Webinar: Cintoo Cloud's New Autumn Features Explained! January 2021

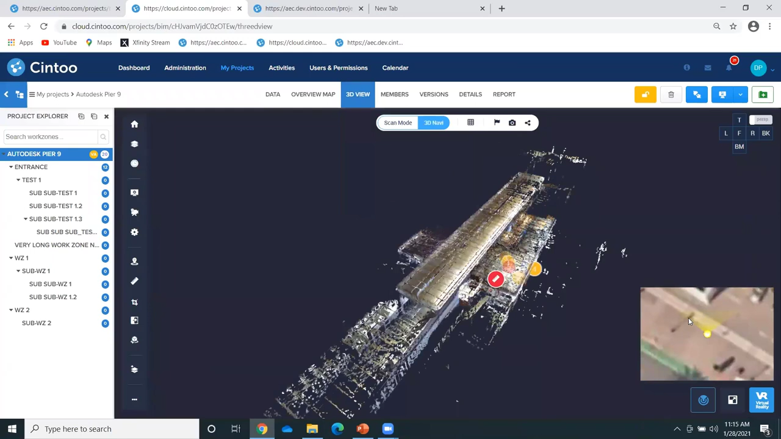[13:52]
So if I look at on the bottom right here, okay, you see that the way to navigate my scans will be using this site map. So I can click on this scan position,
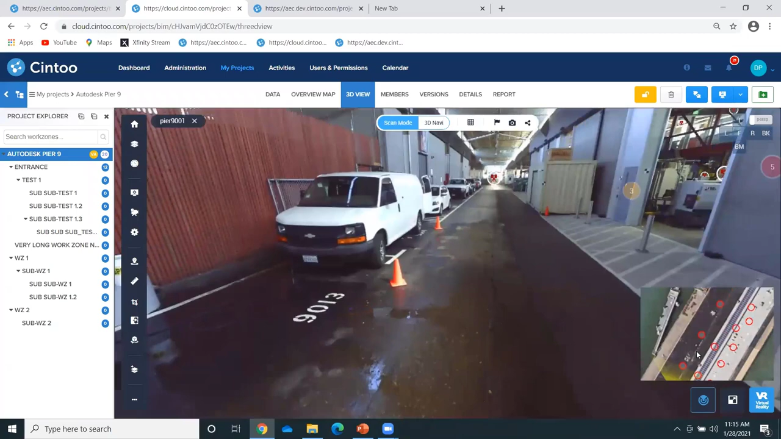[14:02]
move to the next one, etc., etc.
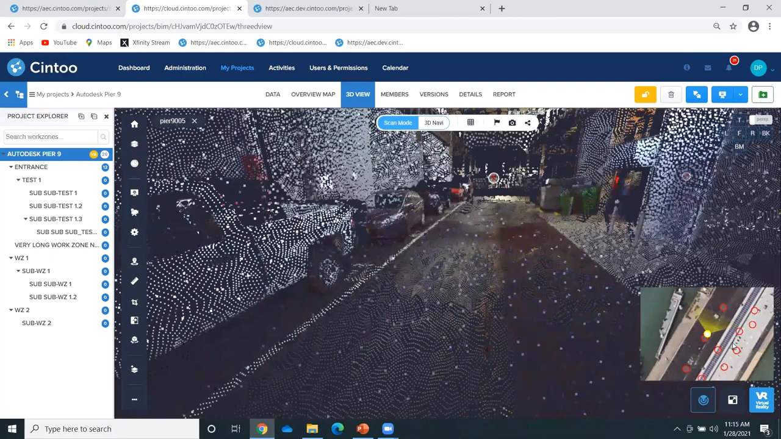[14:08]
So this is providing a much easier way to navigate your scans. Okay. Let me show you that on another example quickly.
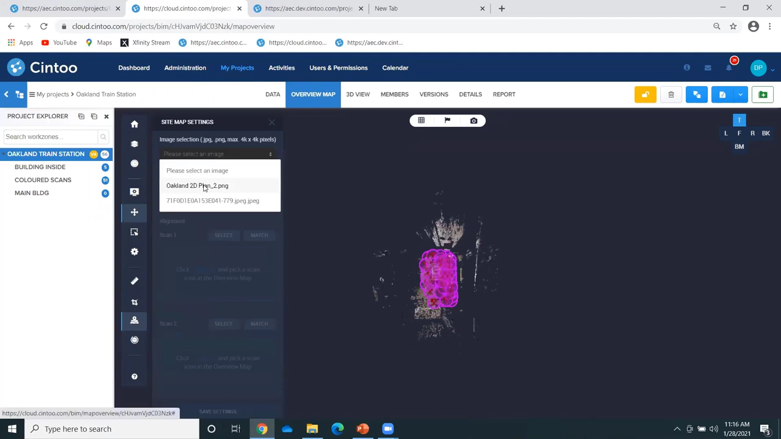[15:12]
Okay. So you see, this is a kind of picture I found.
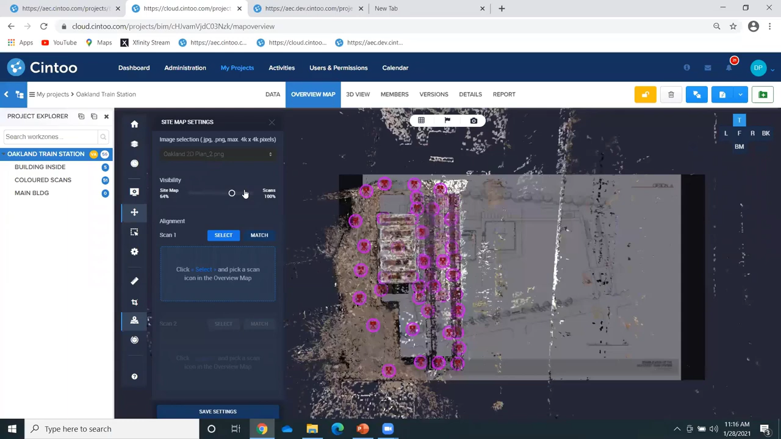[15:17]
Okay. And now what I will do, select the first scan.
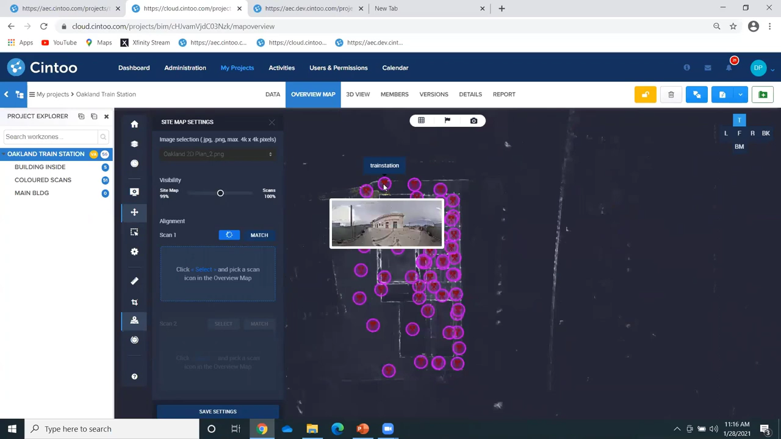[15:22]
So let me take this one and then I match it to my picture. I know this scan should be here somewhere. Okay. Then select a second scan that I take this one on the roof
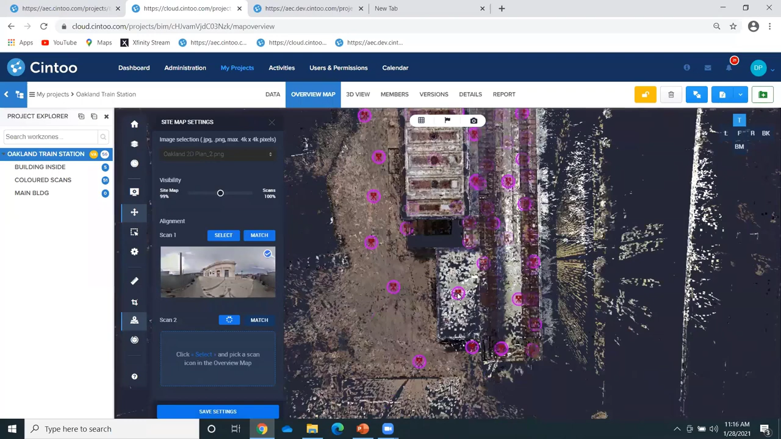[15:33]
here and I match it to my roof here. I know it should be around here.
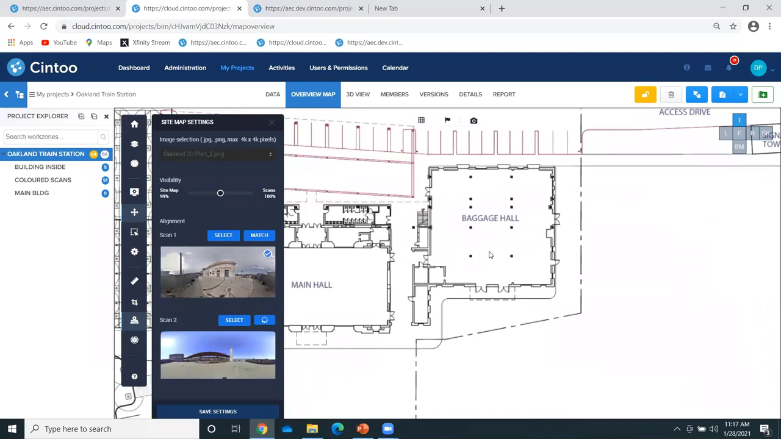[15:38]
Okay. And then I save the settings and this is what I have as an alignment.
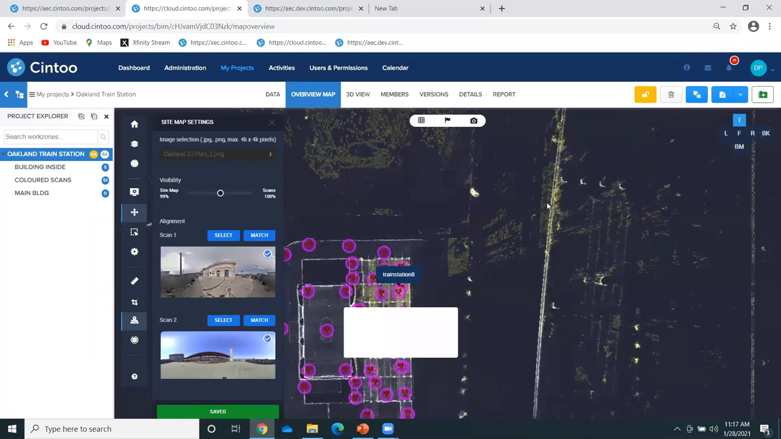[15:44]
So if I go to the 3D view now, all the same, I will be able to navigate my scans
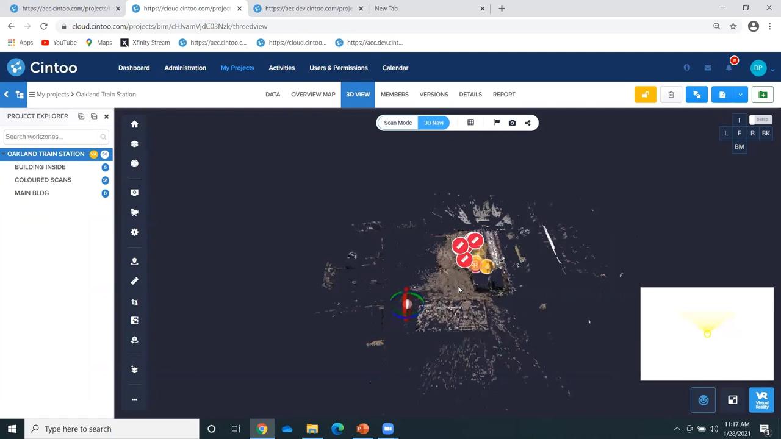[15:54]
using this 2D drawing. Okay.
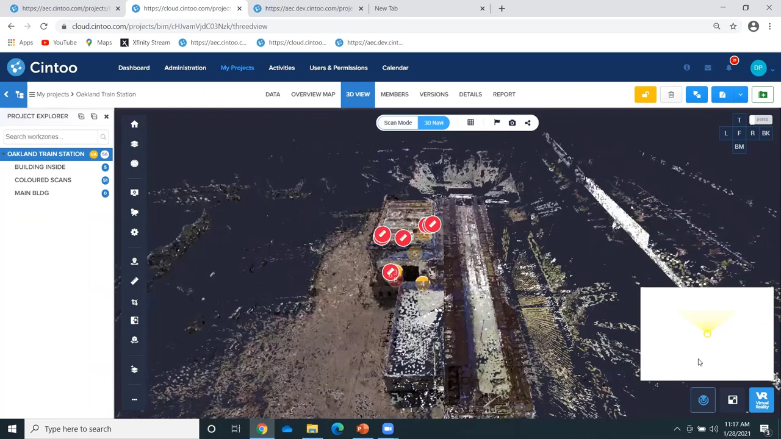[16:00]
You see, I can see all my scans now in my, over my 2D so I can navigate my scans much easier,
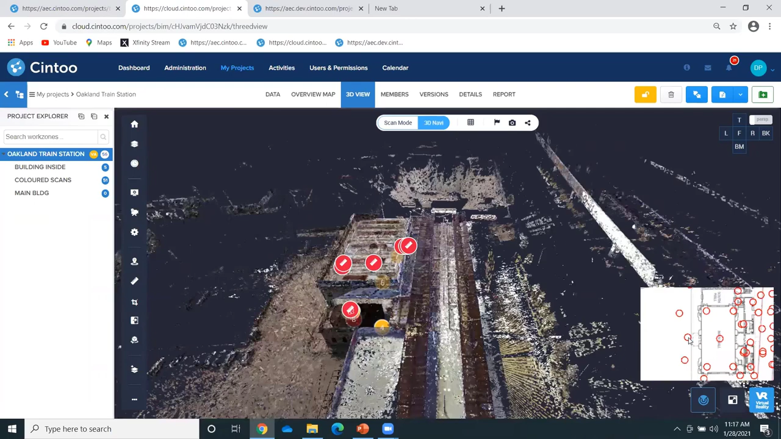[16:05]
much easier way.
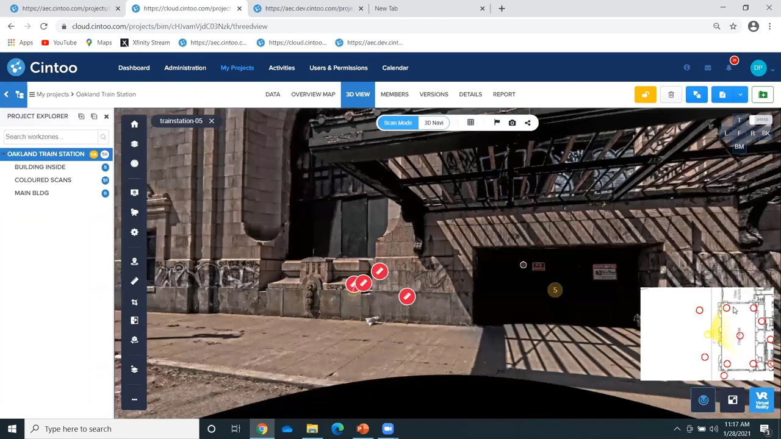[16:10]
Et cetera, et cetera. Okay. So this is, this feature will, should be live tomorrow or Monday or Tuesdays or later. So we're talking really about the next few days. Okay.
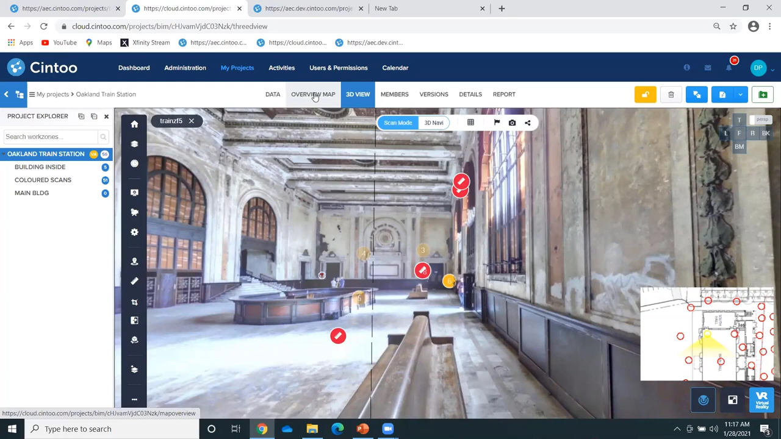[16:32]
Now we're going to improve this a little even more. Okay. In order, let me show you how it will look like. So today you have this background image over your, below,
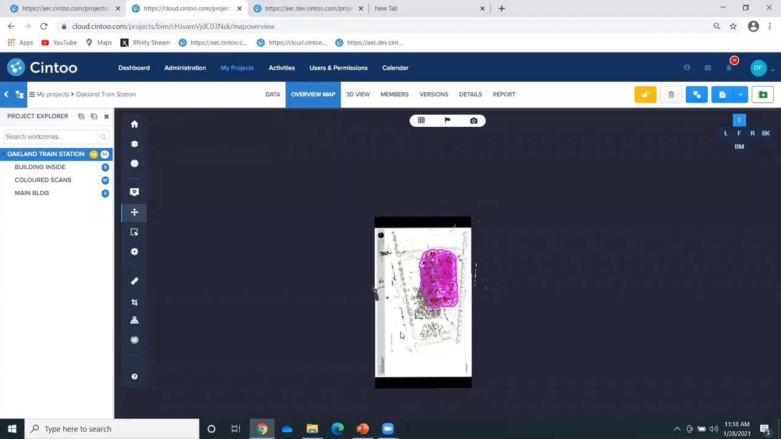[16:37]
sorry, behind your scans in the overview map, but we're also adding it to the 3D view.
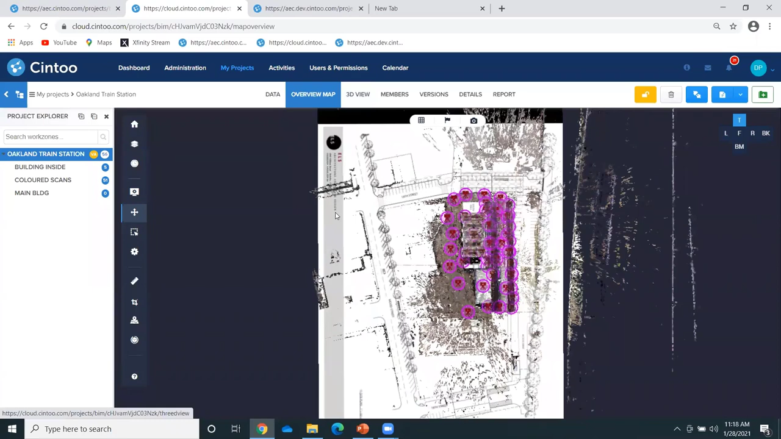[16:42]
So let me show you how it will look like when we do this. This is what it will look like. So here I'm in the 3D view now.
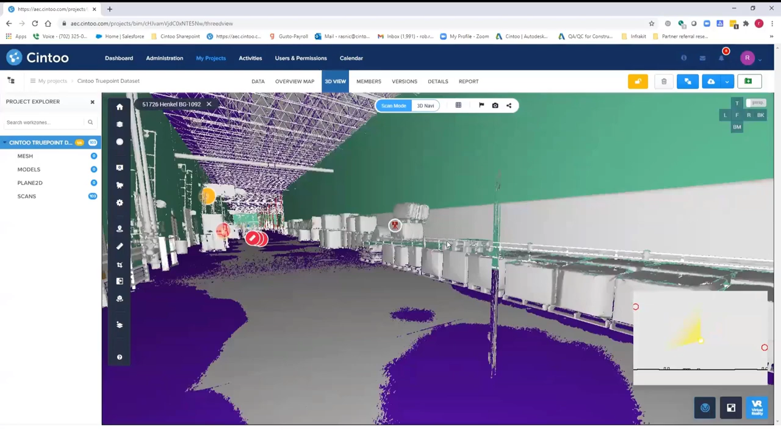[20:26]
And what I'm going to do is use my visual analysis tool. So I'm going to go down here to my comparison tool.
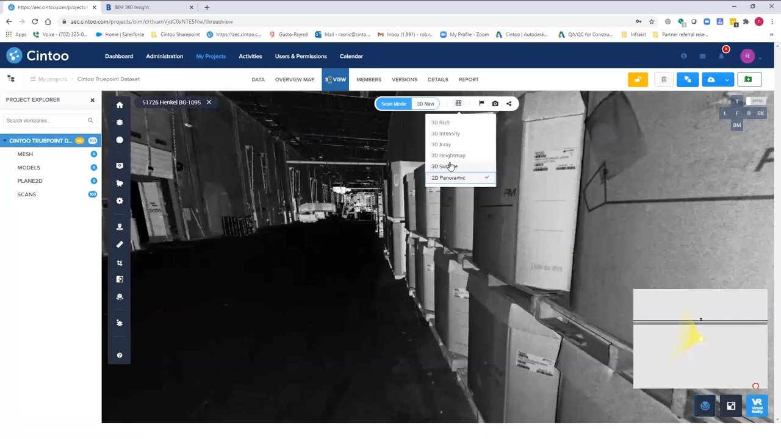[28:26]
but I want to create a shared view from here.
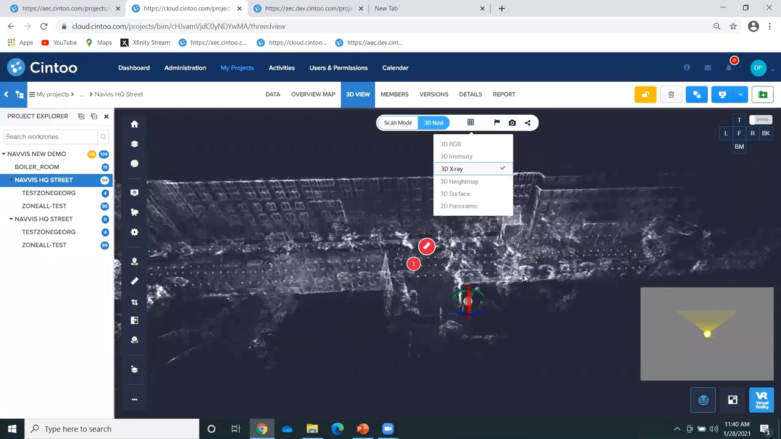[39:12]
You will notice that you will clearly see the camera pass here.
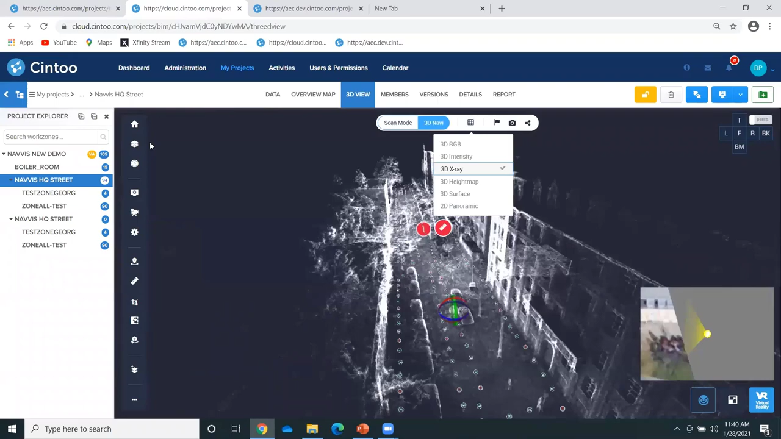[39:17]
On what we did in this restructuring process, we decided to turn each one panoramic image, every five into a 3D scan. We could have gone for all the
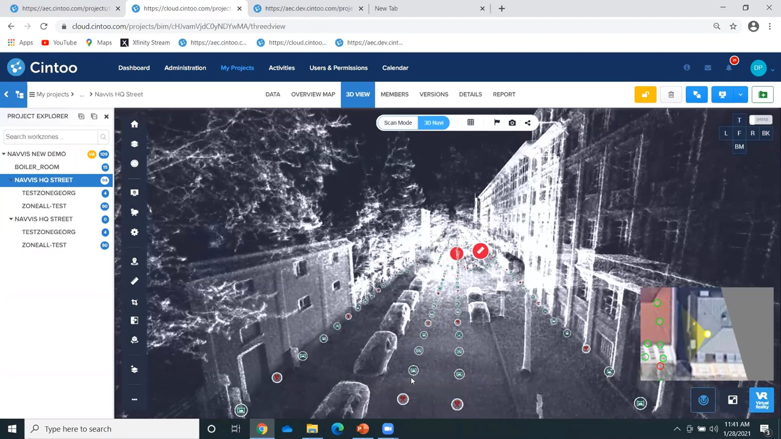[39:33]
panoramic image position, but we decided to go for one over five. This will be a user setting when you do the import.
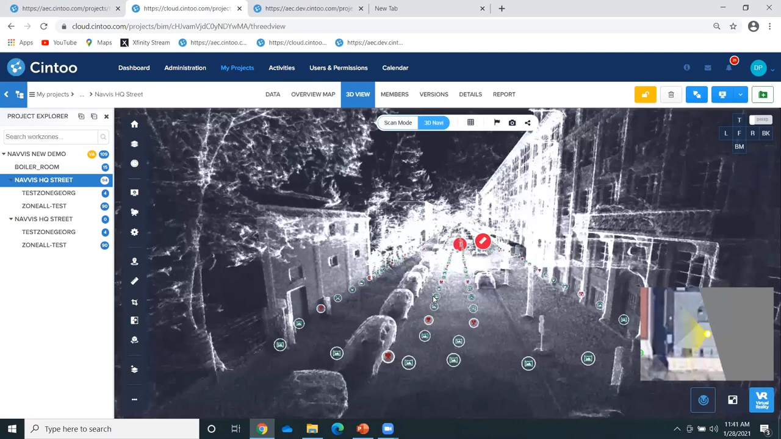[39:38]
If I go to one of the scan position like that,
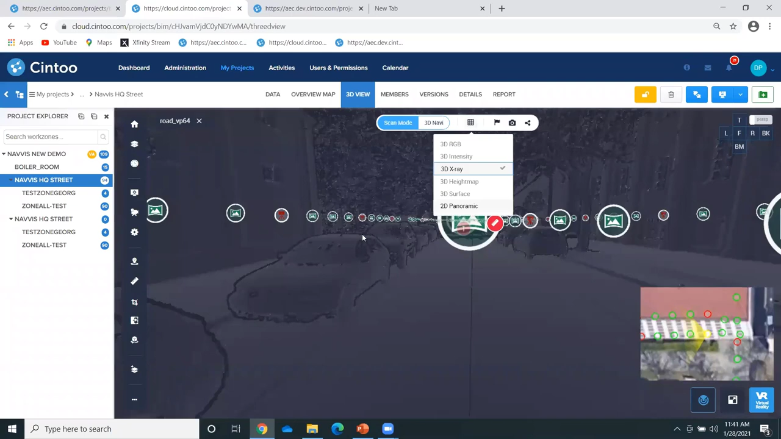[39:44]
this is the picture that was shot by the device, but now it's also a 3D model.
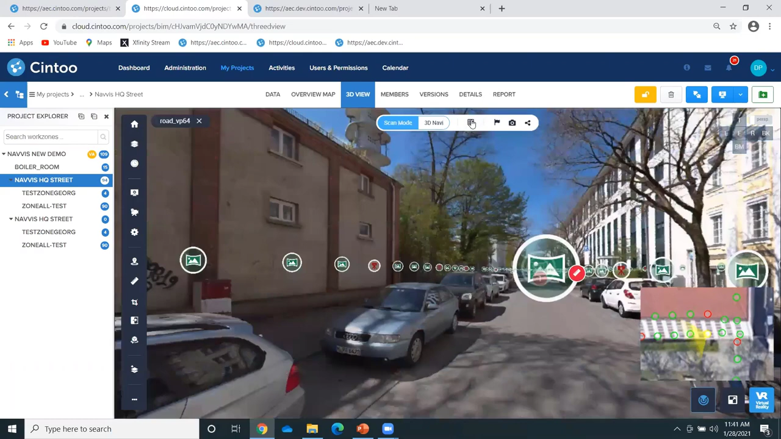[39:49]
I can go to the surface mode. Then you will see how the quality of the data you get from this device. OK, moving to the next vantage point.
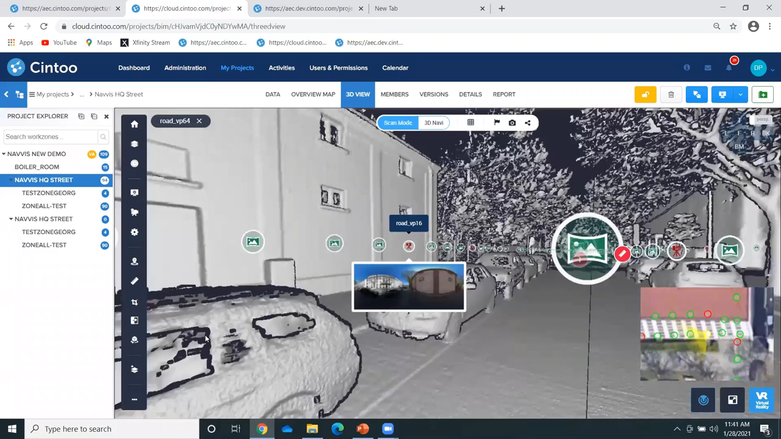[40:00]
Now if I move to one of the panoramic image, it's only a 2D picture in this case.